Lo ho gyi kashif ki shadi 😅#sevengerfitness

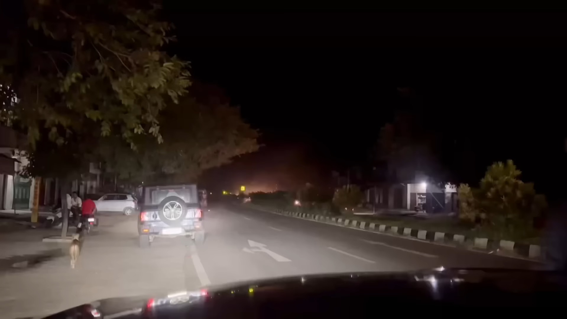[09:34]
ऐसे व्यू देखने के लिए आपको कश्मीर जाने की जरूरत नहीं, दिल्ली भी आ सकते हैं आप। भैया दिन में निकले थे इसकी बारात लेकर, रात हो चुकी है गाइस, अभी तक नहीं पहुंचे, अंधेरा हो चुका है,
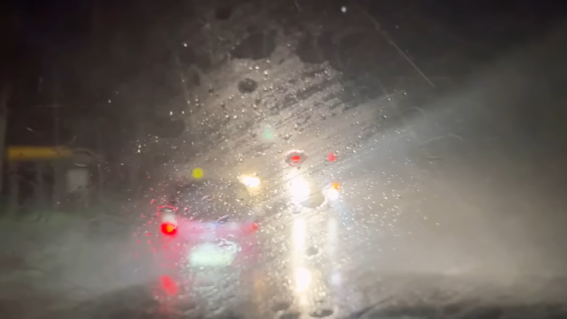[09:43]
लगभग 3 बजे के निकले हुए घर से हम, और बदबू आ रही है बहुत। और कहां पर आगे, कहां आ रही है बदबू?